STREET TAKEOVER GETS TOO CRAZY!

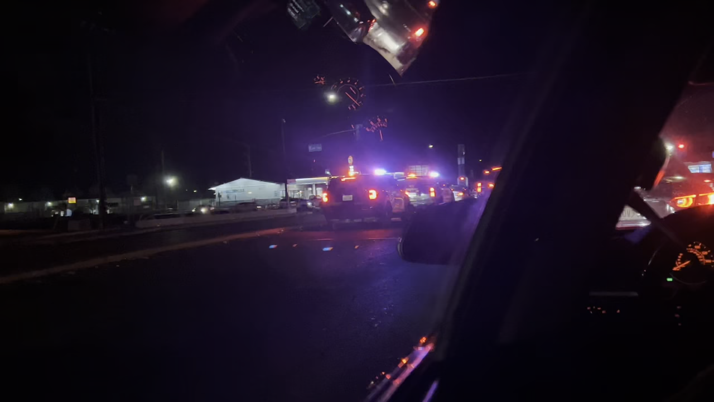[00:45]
Like, if you can. Yeah. Fucking stuck in traffic to the next spot.